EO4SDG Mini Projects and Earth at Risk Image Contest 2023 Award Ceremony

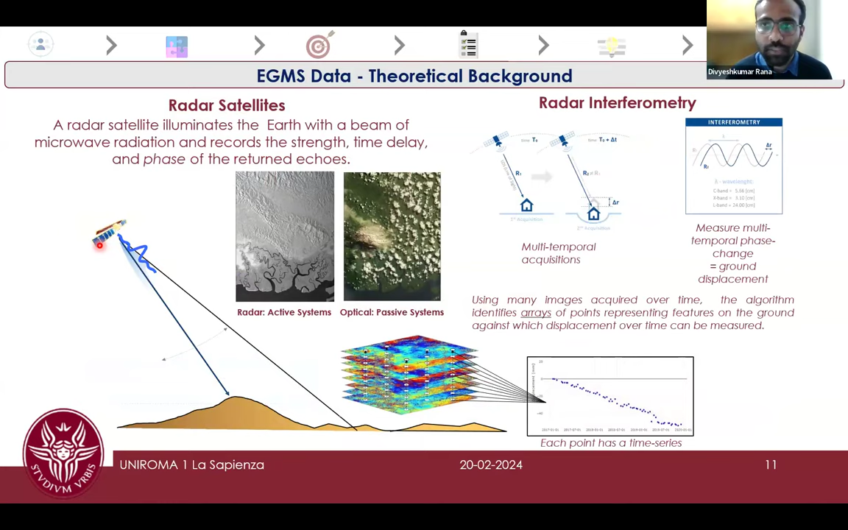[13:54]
And we just like want to measure the changes in the phase just due to the amplitude stability index and the spatial coherence. And it gives the ground displacement in the change in phase equivalent to the ground displacement in multi-temporal images. And this is the what EGMS is.